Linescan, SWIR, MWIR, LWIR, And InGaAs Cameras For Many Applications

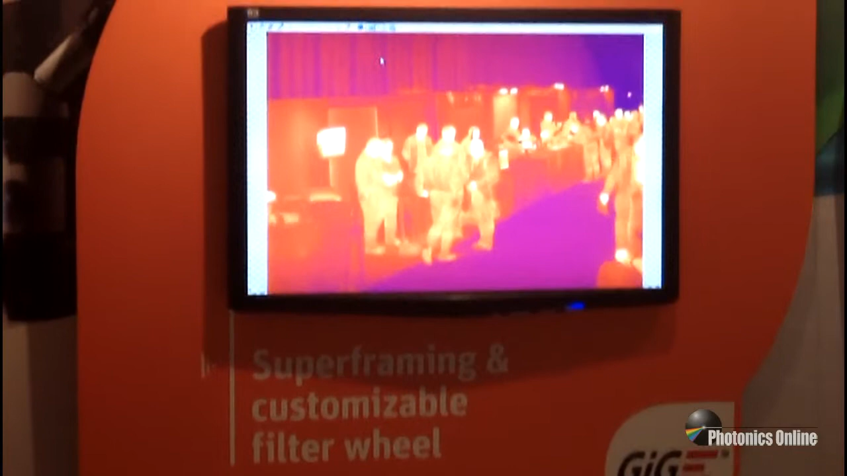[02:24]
It also has two frame rates, up to 460 Hz, and a filter wheel, which allows multi-spectral imaging. Another big feature of the Onco is the capability to do superframing.
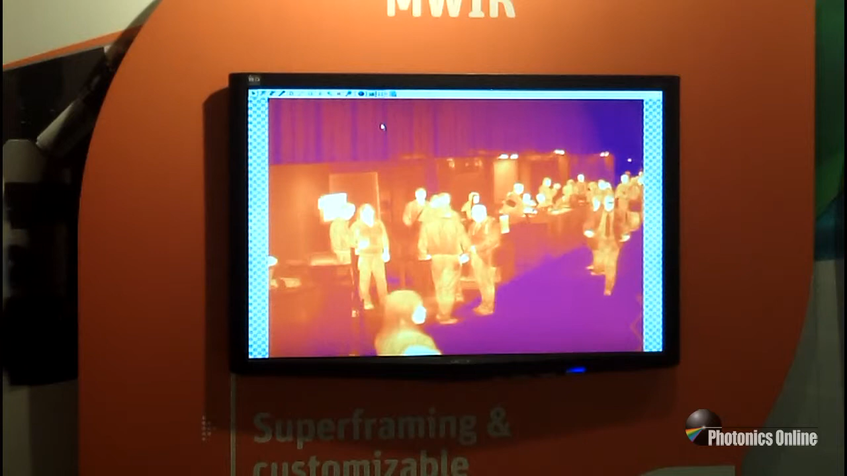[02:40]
One more feature of the Onco is the ability to do thermal measurement to plus or minus 1%.
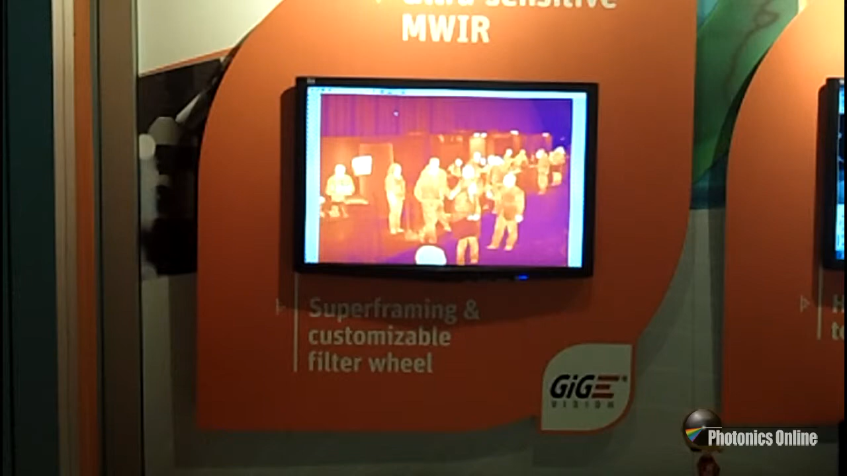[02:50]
And the last camera we're going to talk about is the Cheetah, which is the world's fastest Sphere camera.